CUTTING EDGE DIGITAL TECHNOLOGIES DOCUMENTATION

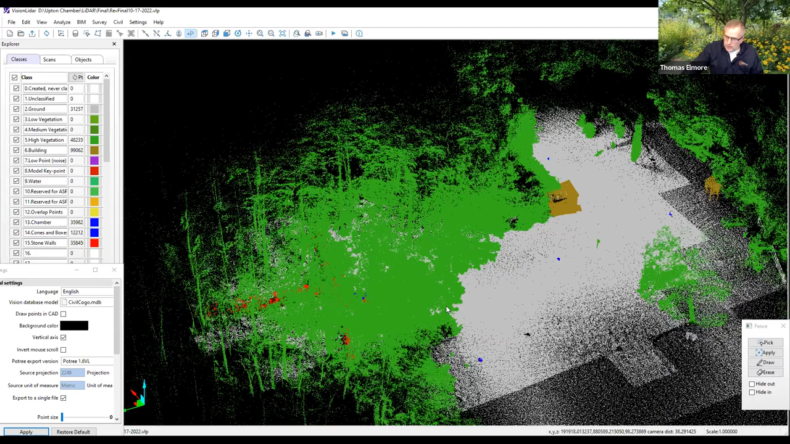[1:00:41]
Eva and I felt that we could present it here as a project where we have a lot of other projects that, as we mentioned earlier, we just don't show. We don't share.
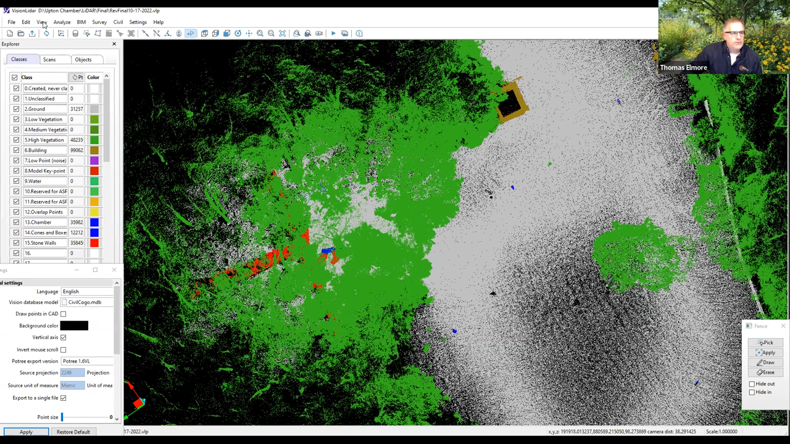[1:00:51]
So you saw the RGB. You've seen the classification.
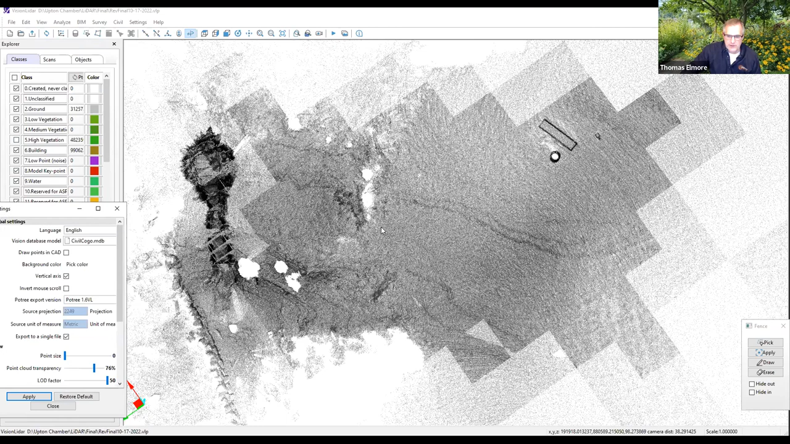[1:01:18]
You can see the relationship of the chamber to the ground.
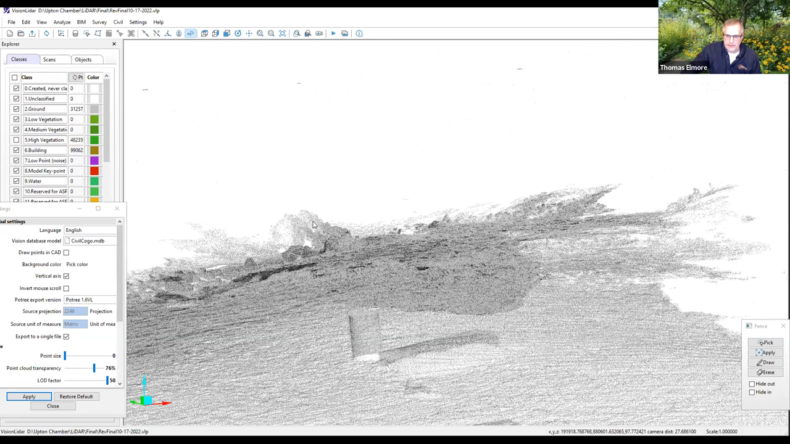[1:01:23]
And if from this view, if we take a cut through here.
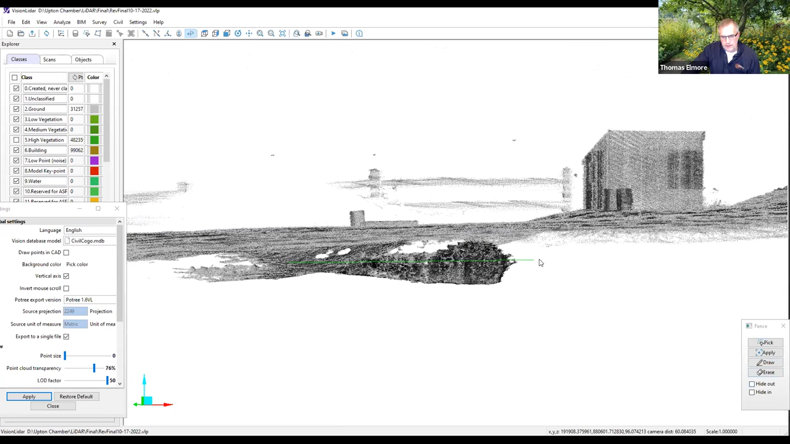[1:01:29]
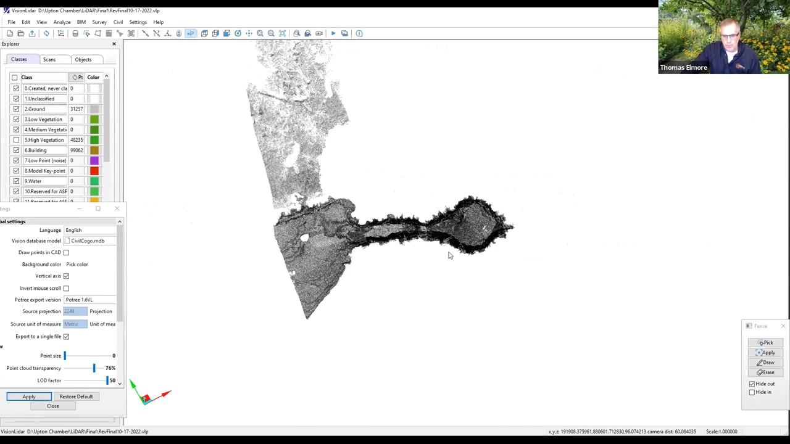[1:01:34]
We can see the plan view that you saw earlier and how accurate it is relationship to Mabor and Dix.
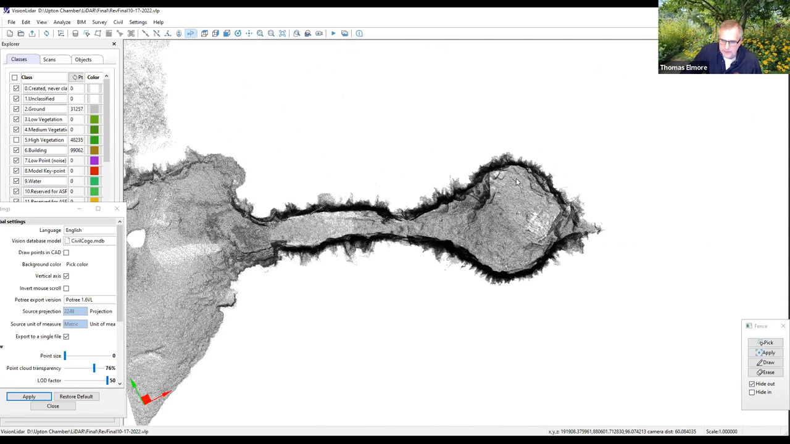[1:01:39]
So this is.
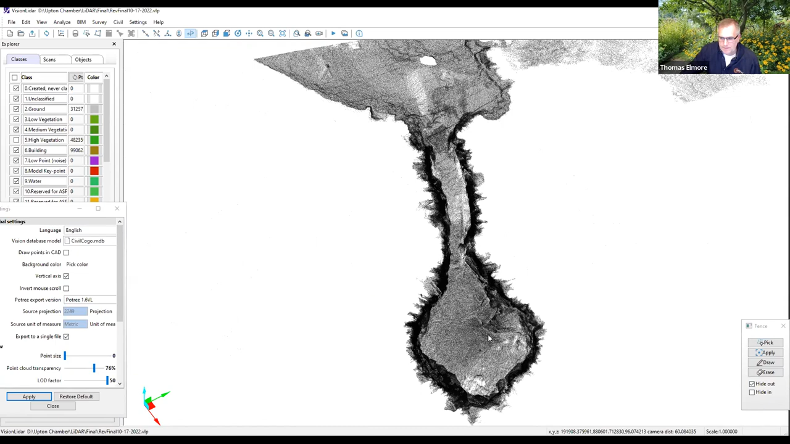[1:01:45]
I'm going to set it up for a second here. Just a second. So if we do.
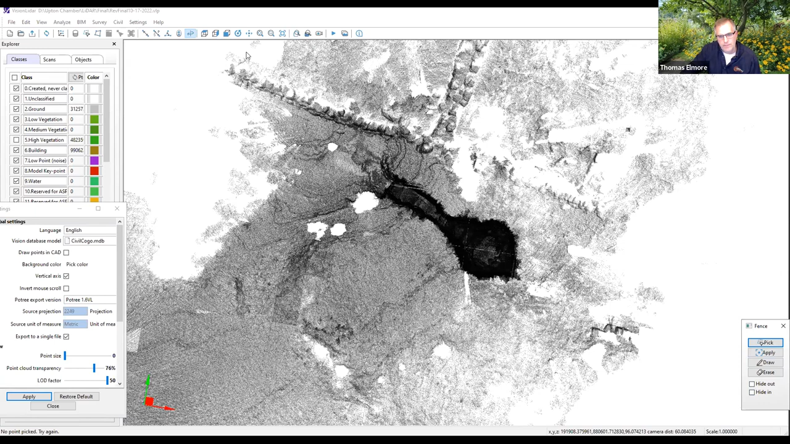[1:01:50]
This kind of capture. Turn off outside that. And I'm going to pretend I'm inside the chamber.
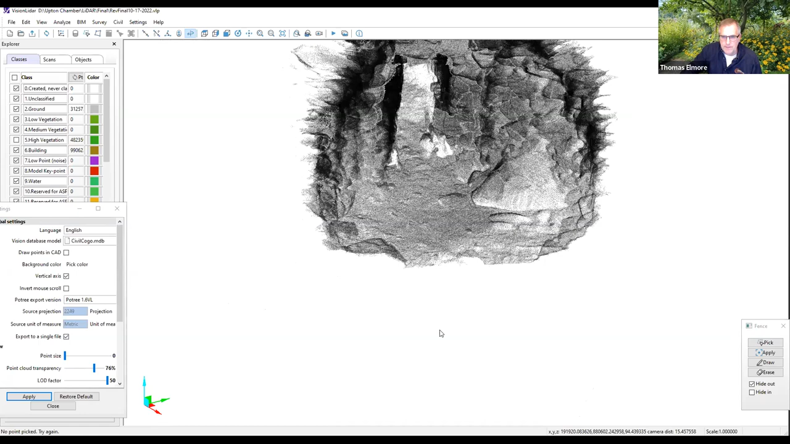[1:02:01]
We can actually look outside. And let me turn the trees back on.
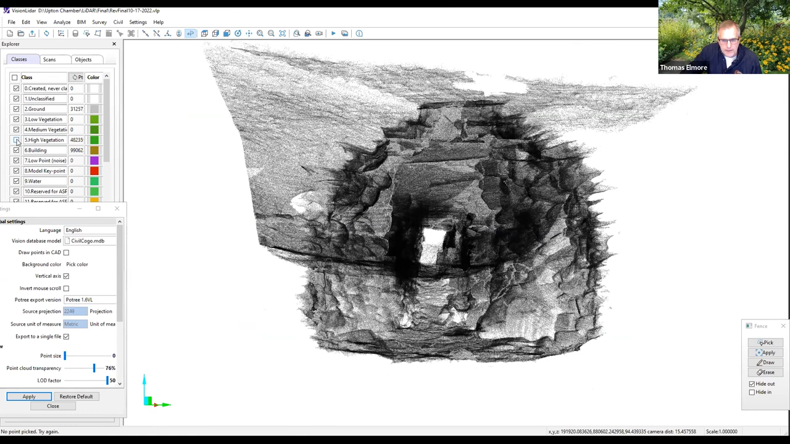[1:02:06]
And we can see. The tree in the opening.
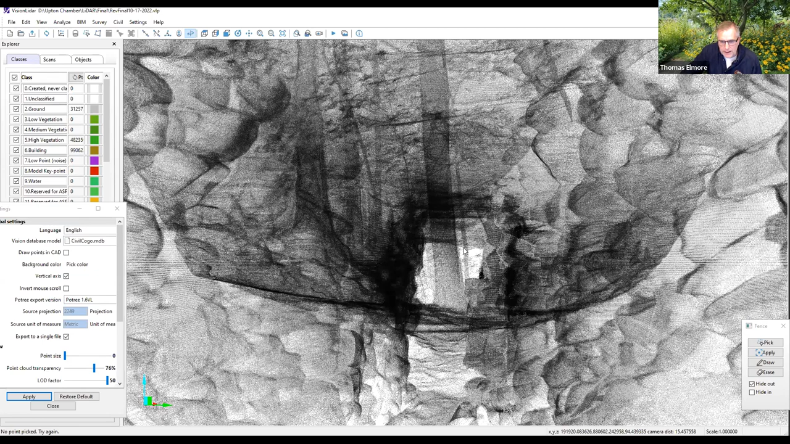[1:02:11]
And Mabor and Dix were looking for an alignment in this location. And an alignment in this location. Actually, there were a lot more than that, Tom.
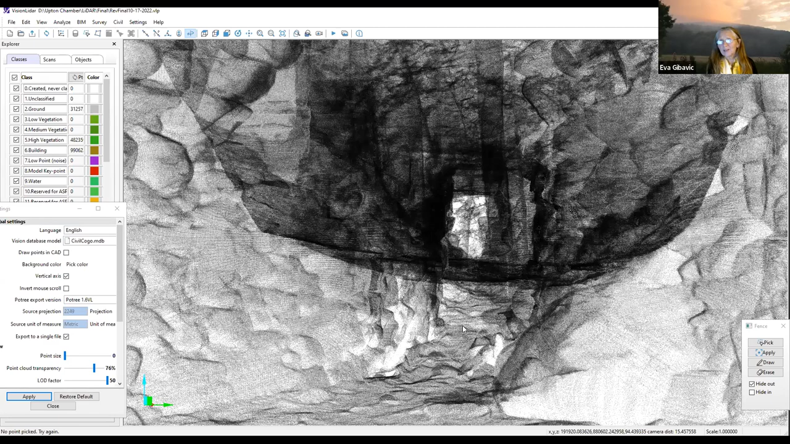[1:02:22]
I've just talked about two of them. Okay, that's fine.
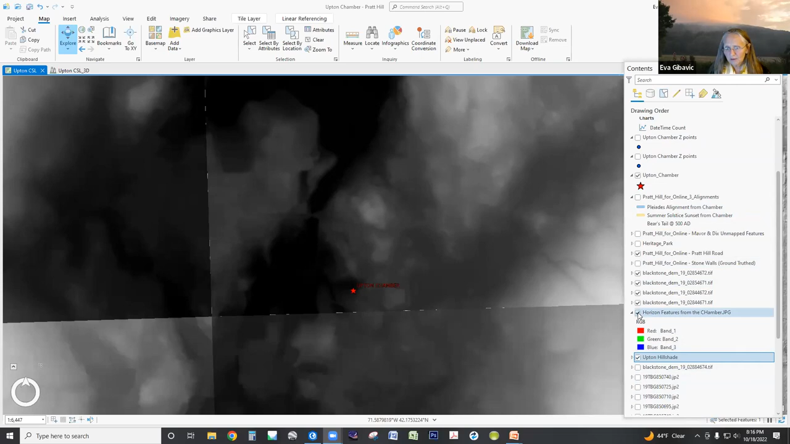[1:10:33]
And so I'm going to do. So I'm just turning off those layers. And this is the aerial lidar. And so this is Pratt Pond, and this is also part of it. If I zoom in too far, the lidar goes away. So I'm not going to zoom in that far. So this is the site.
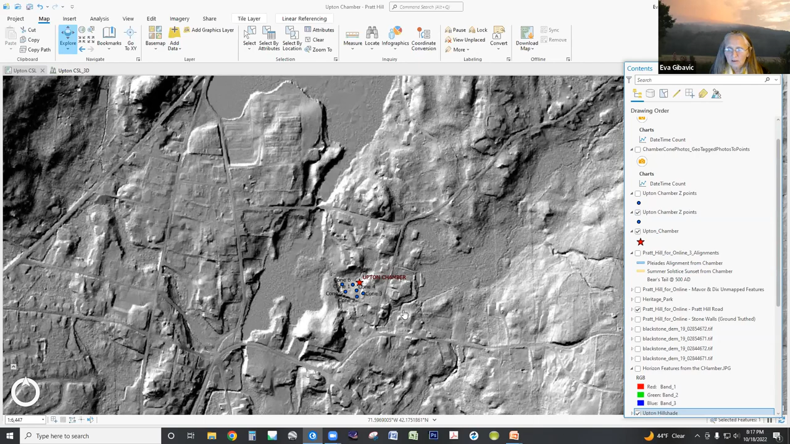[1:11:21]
I've got all kinds of different possible layers to turn on here. Now, if these are, I'm going to turn off the lidar, aerial lidar. Let me find it again. There we go.
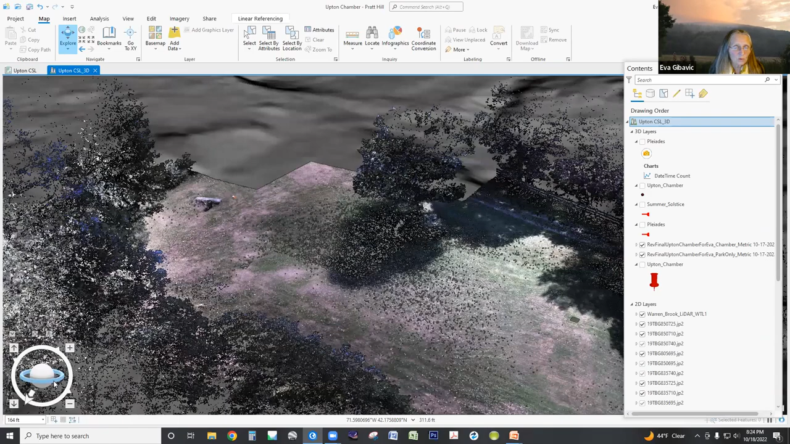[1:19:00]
it takes a while to load and move around. Um, I'm going to, it does take a while to populate. Now I've got a really fast computer. Um, it, with the, the level of detail that Tom has, um, it doesn't quite keep up.
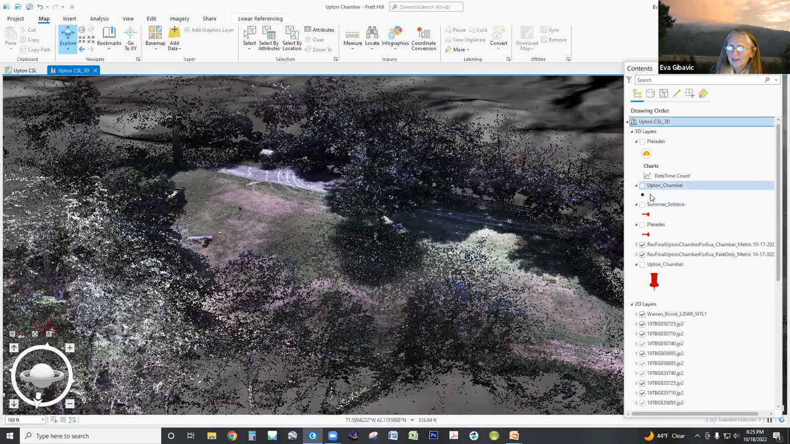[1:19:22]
Um, so I'm going to turn off the park and leave on the Upton chamber.
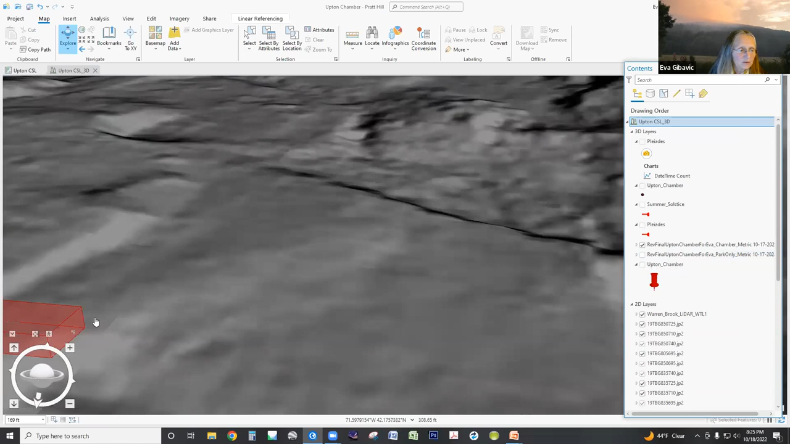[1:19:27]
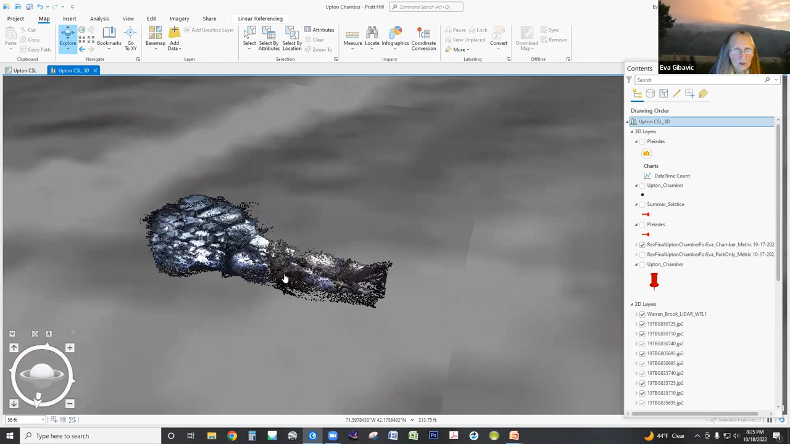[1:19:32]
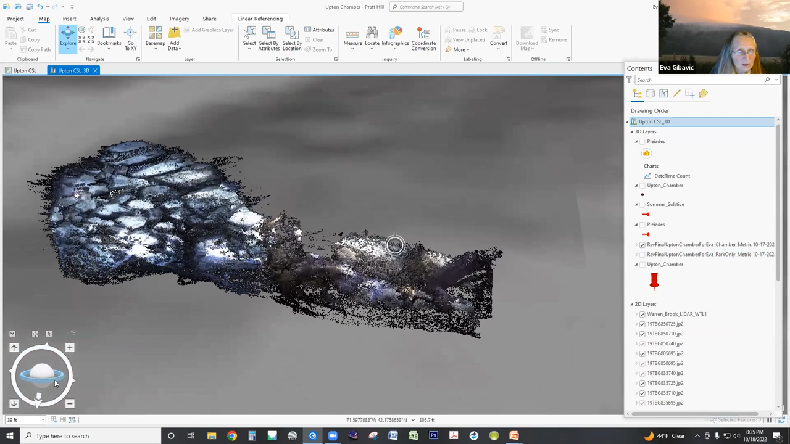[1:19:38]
And so one of the things I want to point out is by changing from my software to Eva software,
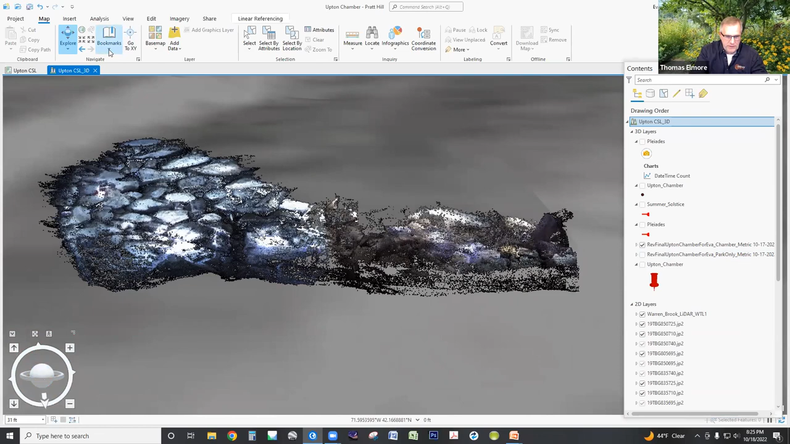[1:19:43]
you can see some of the resolution downgrade, but it's okay because of how we're using the technology.